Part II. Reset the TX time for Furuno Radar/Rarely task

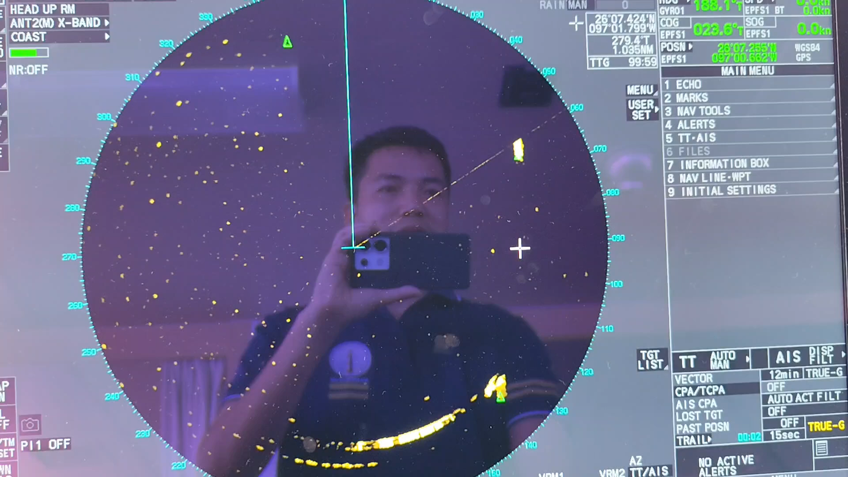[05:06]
so now I will proceed to reset transmit time for this radar so
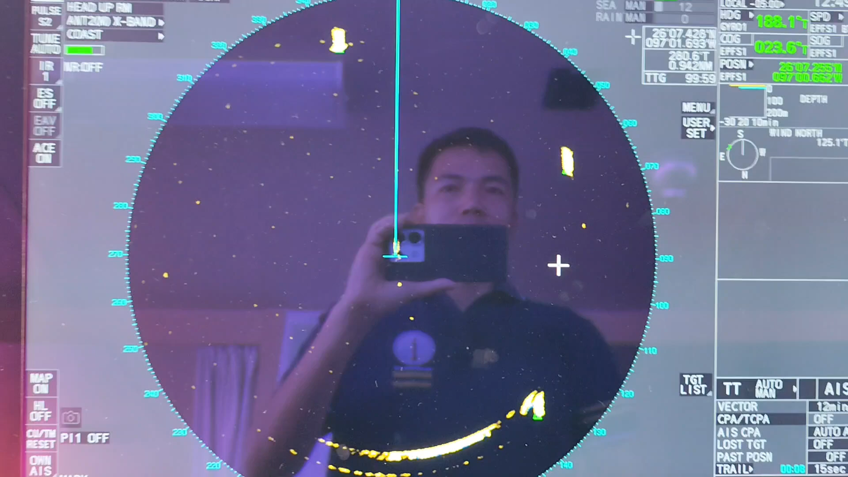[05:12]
to reset that you have to open the initial menu
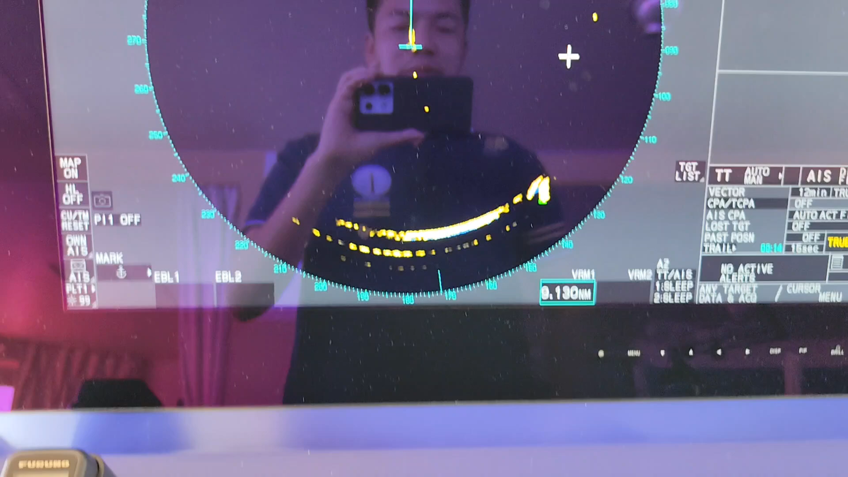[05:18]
you press and hold on the 8L
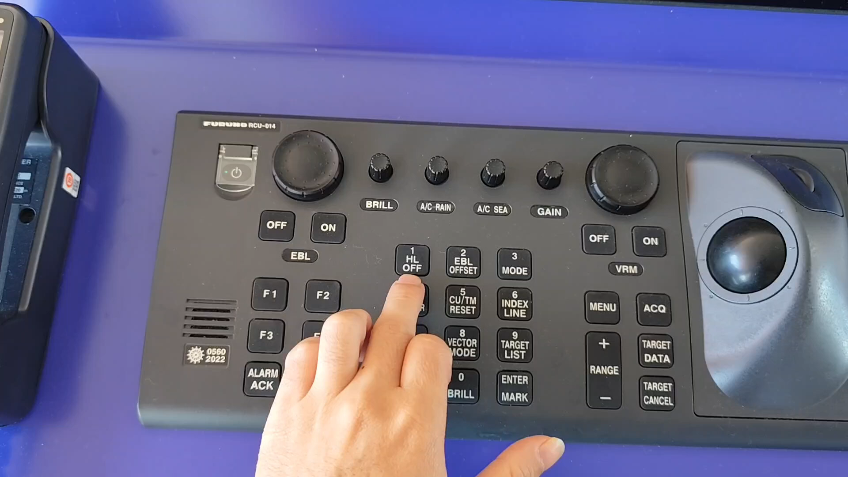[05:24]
off and press menu five times press
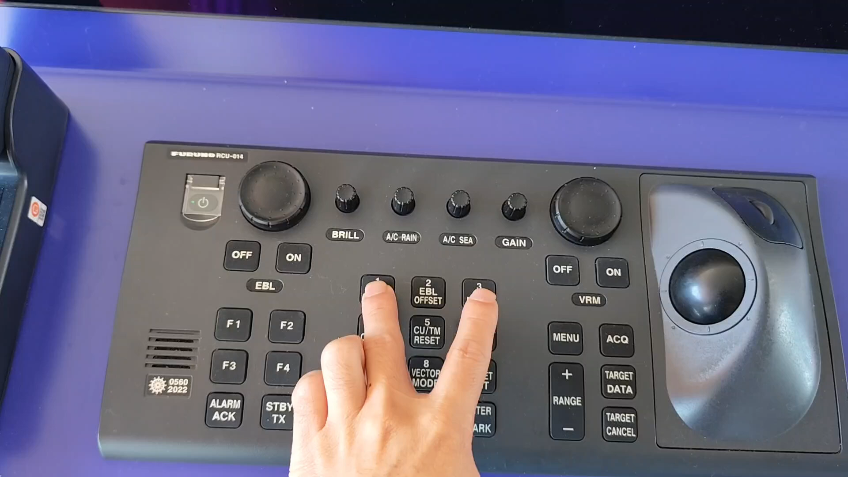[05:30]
and hold and press menu five times one two three four five
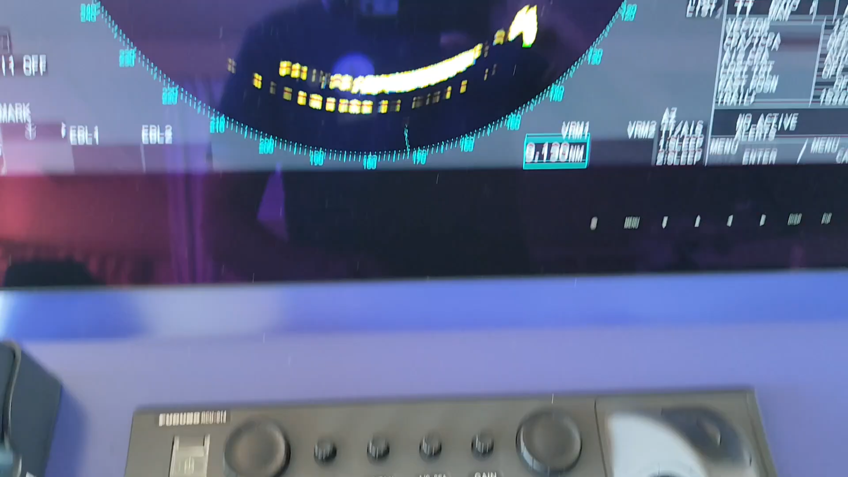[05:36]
you can see so when this screen up here you click on
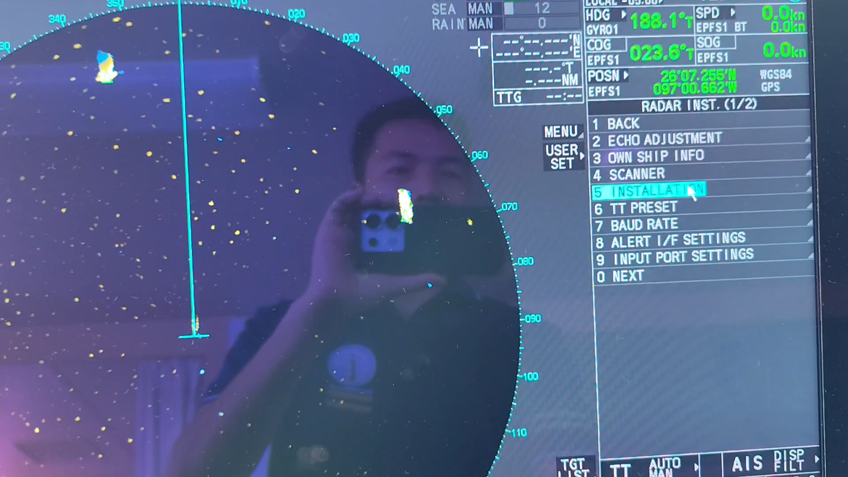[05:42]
the installation then you click on the transmit time now you have to change
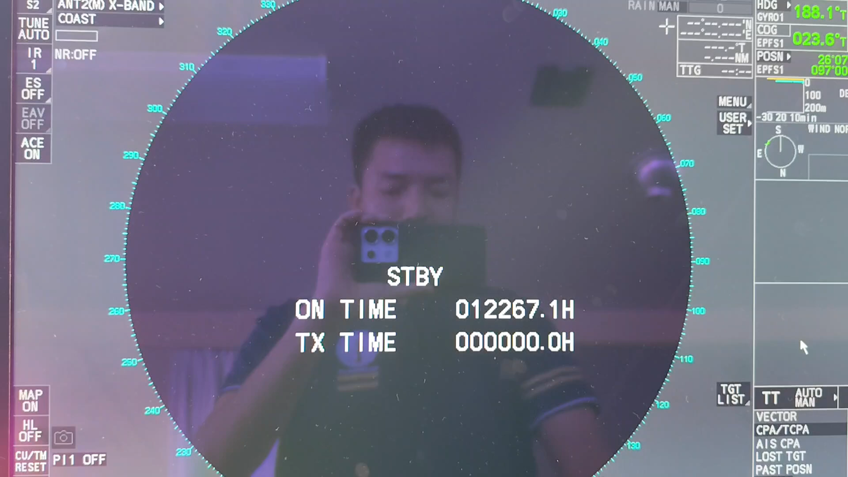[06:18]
put that on the transmit mode
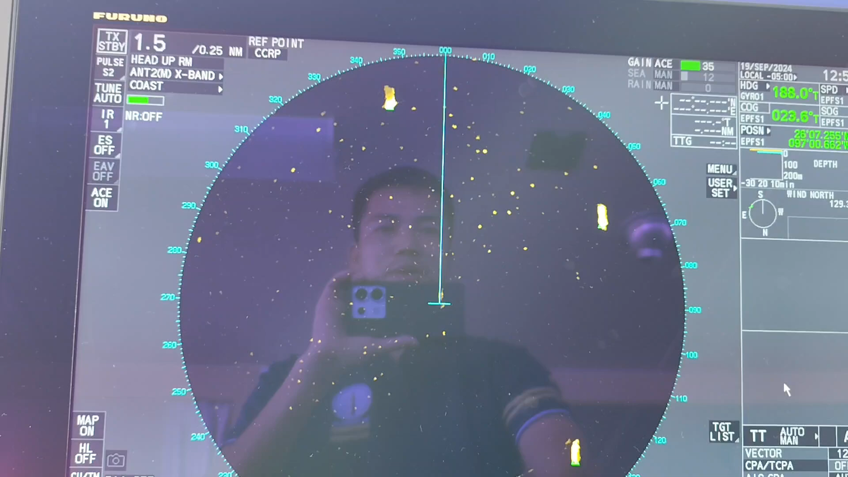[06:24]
to adjust there the gain then you can detect the target around
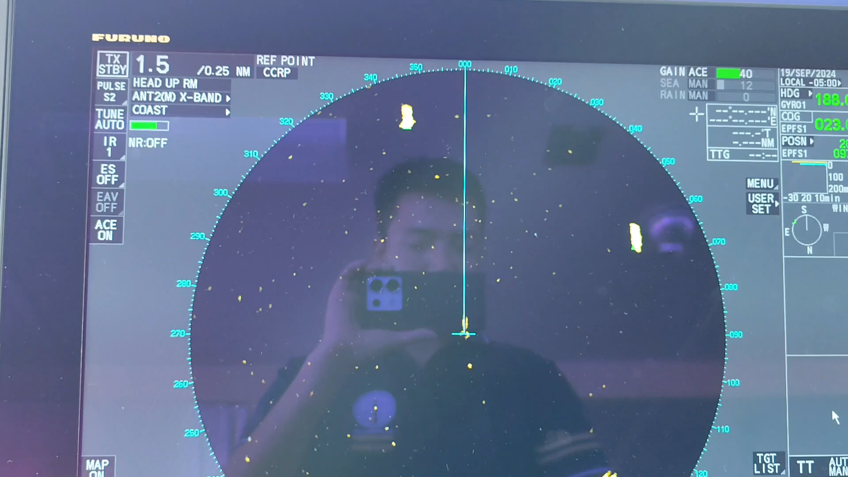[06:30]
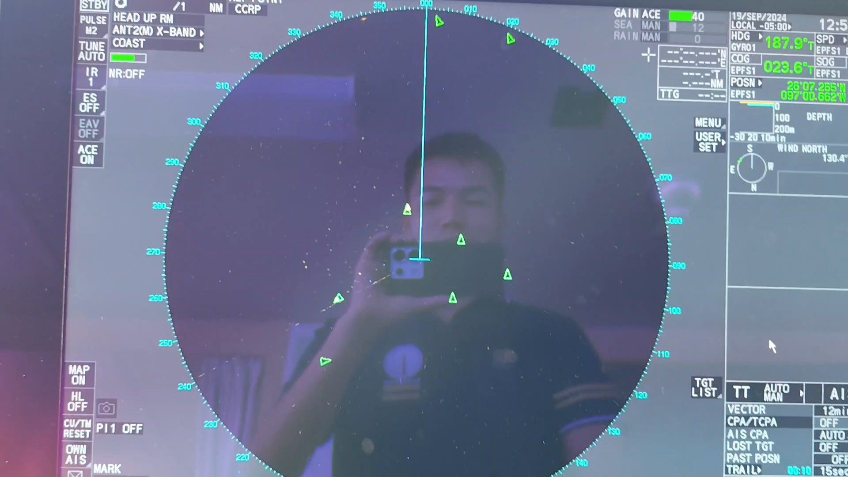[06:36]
you can see it's good right